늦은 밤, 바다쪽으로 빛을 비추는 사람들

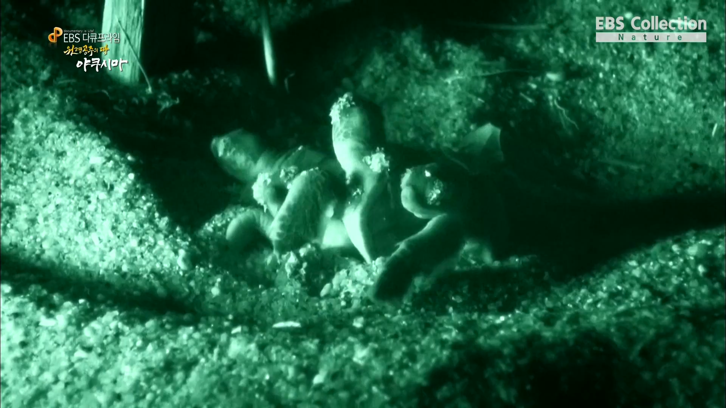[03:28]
모래밭 속에서 새끼 거북이들이 서로 빨리 빠져나오려고 안간힘을 쓰고 있네요.
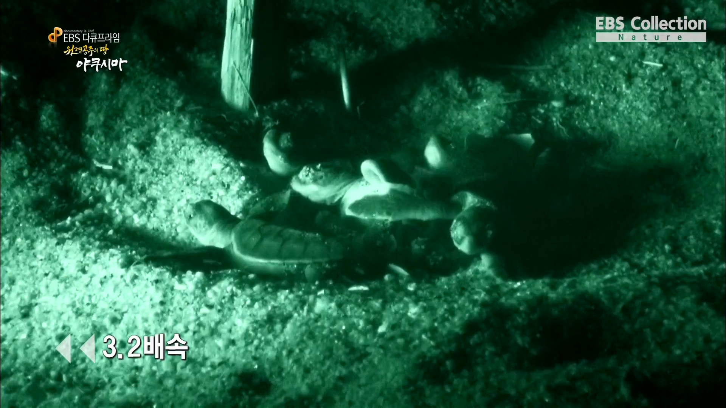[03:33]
사실 이 화면은 3배쯤 속도를 빠르게 해서 보시는 것인데요.
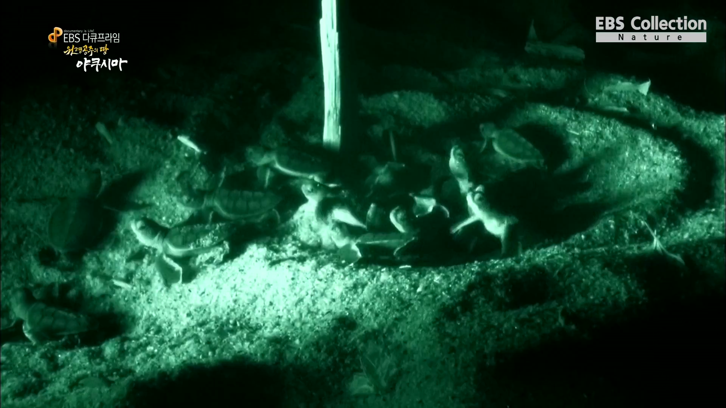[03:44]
적외선 카메라만 사용해야 한다고 해서 제 색깔을 보여드리지 못해 좀 섭섭하지만 어쩔 수 없네요.